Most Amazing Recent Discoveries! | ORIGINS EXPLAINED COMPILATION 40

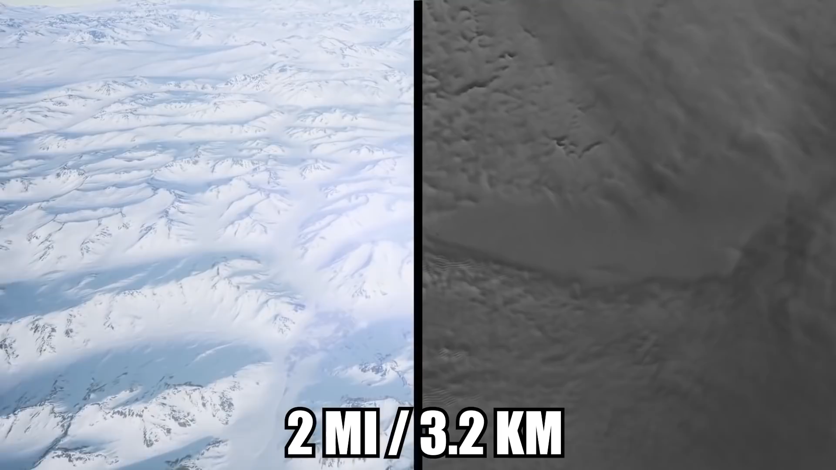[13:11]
there is a massive ancient lake that has spent the last 15 million years cut off from the rest of the world.
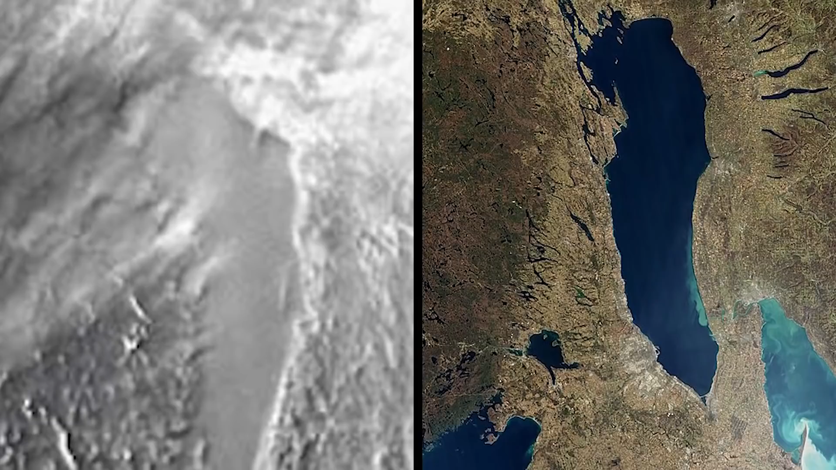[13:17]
It's similar in size to Lake Ontario but is around twice as deep.